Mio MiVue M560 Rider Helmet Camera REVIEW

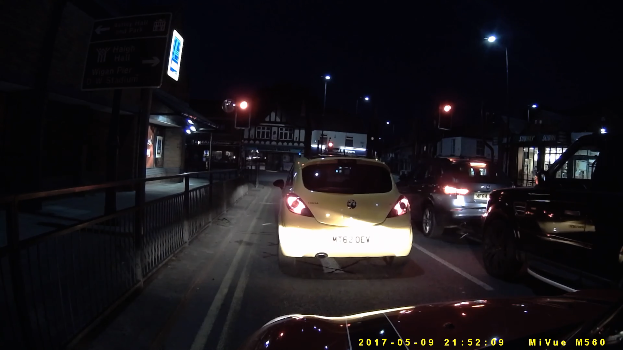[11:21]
now i did something a little bit different for the nighttime footage i attached the camera to the outside of the car with suction cups because i don't ride my motorcycle in the dark i just ride it on nice sunny days for a bit of fun i'm not a commuter but i wanted to demonstrate what the footage would look like if you were someone that rode your bike all through the year and you ended up driving it around in conditions like
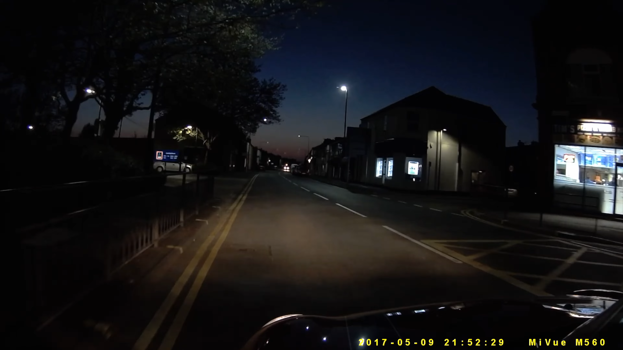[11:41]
this now it looks very dark on screen and of course it's getting on for 10 o'clock at night but it shouldn't look as dark as this however fortunately in the car at the same time i've got a dash camera the viofo a119 so i can show you some footage from that camera just to give you an idea as to what good nighttime footage looks like
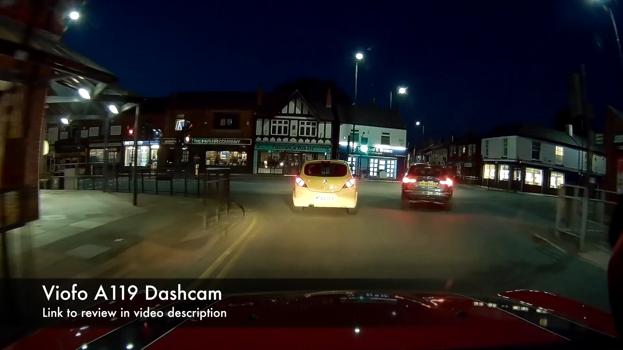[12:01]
now the thing with the viofo camera here what you can see on screen with that is pretty much the same as i could see with my eyes when i look back at the
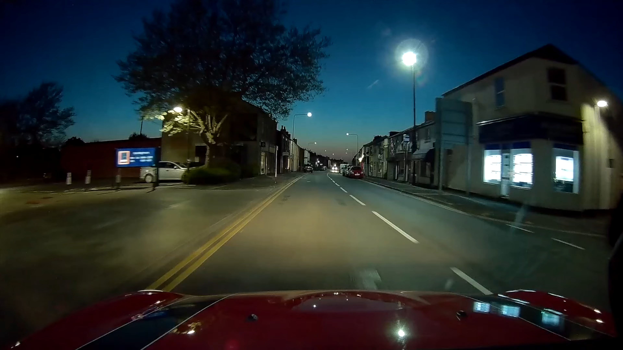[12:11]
footage from the mio camera i could see that it was darker than i'd seen at the time for example all these buildings and parked cars those were very easy to make out while i was driving along but
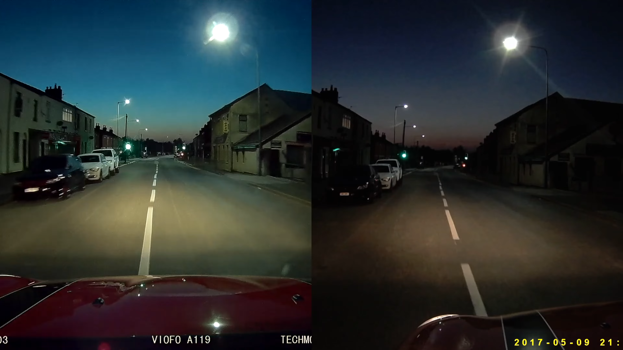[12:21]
when i look back at the footage they tend to turn into very dark shadowy areas of the image so unfortunately this mio camera does do quite dark footage in low light i mean look at this for example it really looks like a very dark corner on a lane the lights on the car are only lighting up the center part you
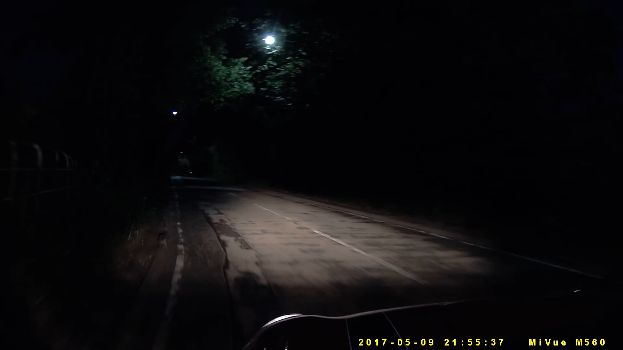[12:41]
can't really make out anything at all and then if i skip over we have a look at the other camera you can see it's completely different and that is what i was seeing not what came through on
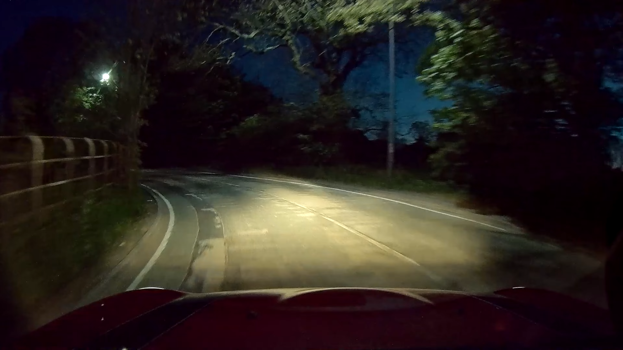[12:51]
the mio so i've got to say unfortunately the mio isn't suitable for recording in lower light environments okay one final test to do and this one's quite important